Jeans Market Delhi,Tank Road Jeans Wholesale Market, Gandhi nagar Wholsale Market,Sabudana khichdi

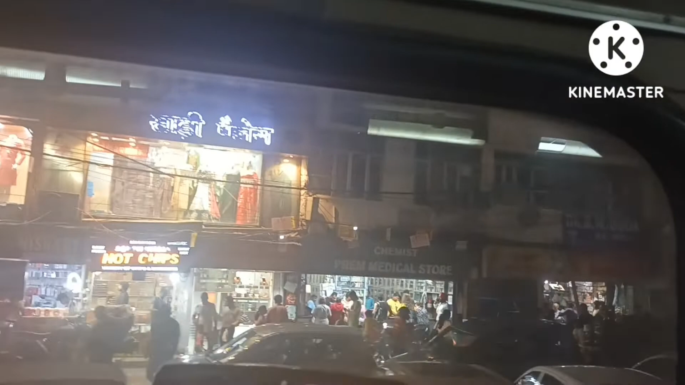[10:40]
तो आप जैसे कि भाहर भी देख सकते हो कि तर रश है याप पर इस टाइम तो बस फटा फट घर पहुंसते